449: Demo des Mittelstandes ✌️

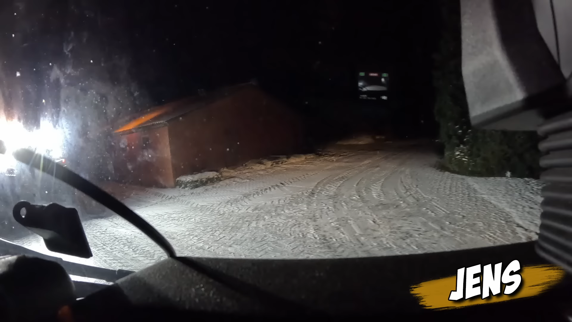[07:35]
Scheinwerfer hast du. Muss man aufklicken. Jetzt hat er es gemerkt.
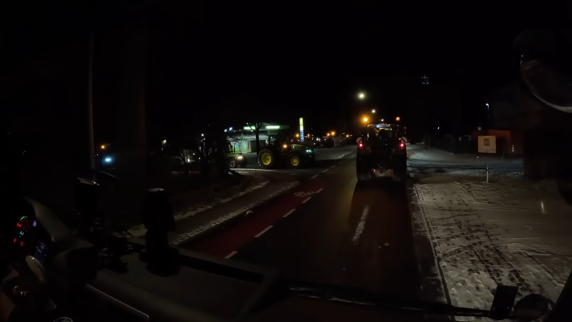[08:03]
Jo, Mensch. Oh, Tanke rauf, ne? Wahrscheinlich ist das Tor noch zu da. Nee, Licht ist im Büro an.
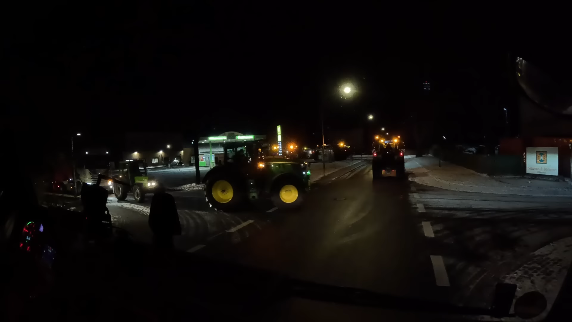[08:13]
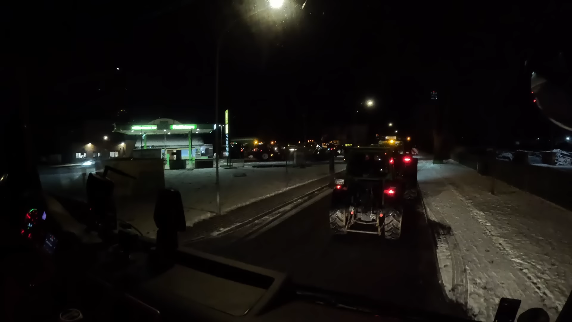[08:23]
Ich muss uns alle auch noch irgendwie wieder wegsortieren. Das ist, jetzt ist hier Maschinen-Tetris für richtig große.
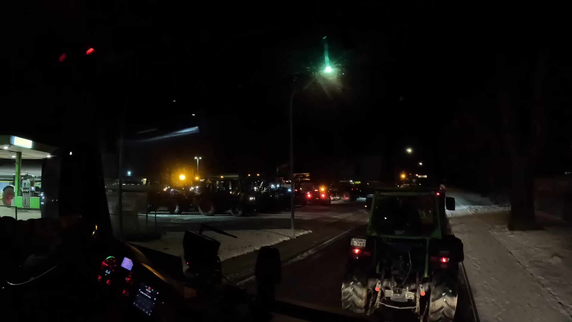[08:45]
Fahren noch drauf. Wenn das Tor offen ist, ist der Platz genug. Ich weiß nicht, ob das offen ist. Das sehen wir ja gleich. Aber ich denke schon, ja, siehst du, er winkt schon. Kannst du rauffahren.
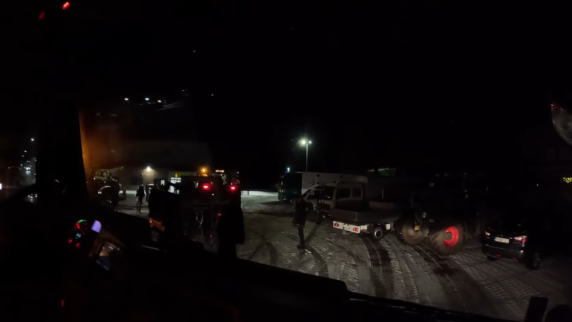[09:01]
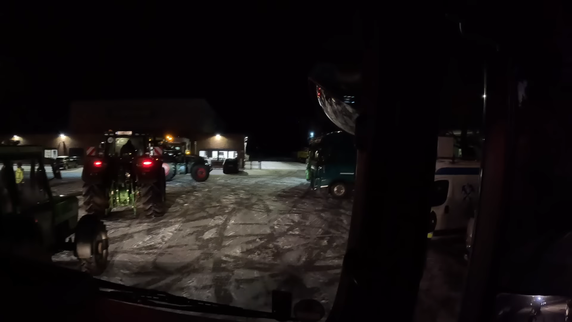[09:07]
Fahr doch da auf den Hof und drehst da um oder so.
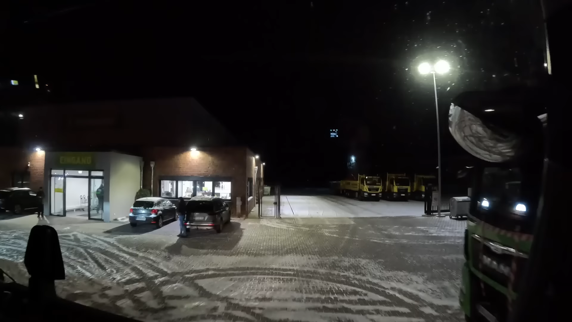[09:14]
Aber hier steht Röhrs nämlich auch mit den Autos.
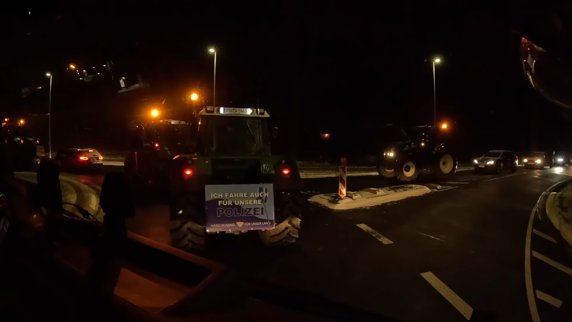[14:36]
So kommen wir ja nie an, ne? Nee. Mann, was ist denn los hier?